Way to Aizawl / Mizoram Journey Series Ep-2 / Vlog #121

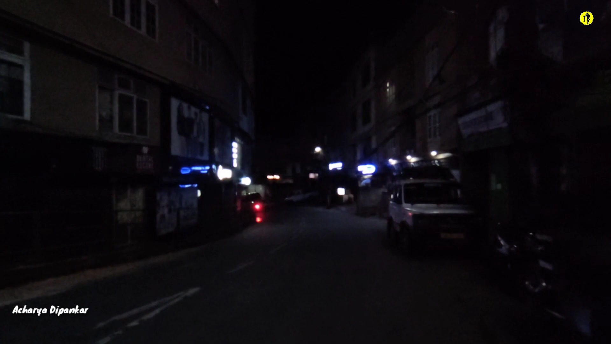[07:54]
بیسے ہی گاریاں چل رہے سب کچھ بند ہے تو ہم لوگ ایسے ہی بس تیل رہے ہیں ادھر سے ادھر سے ادھر بس ایسے ہی
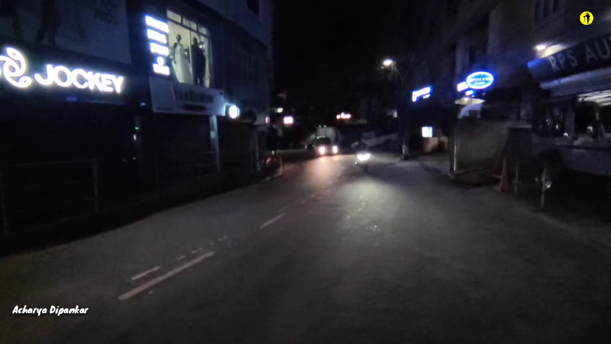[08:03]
آئیستہ جا بھائی اتنا اتنا کیا دوم فور فائب کیا
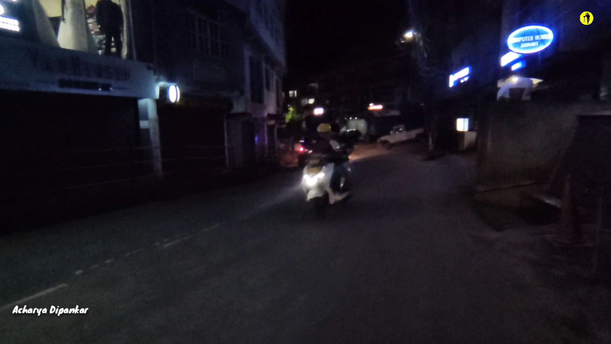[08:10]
مطلب لوگ جیسے چاہے بائک چل رہے ہیں اتنا ہیل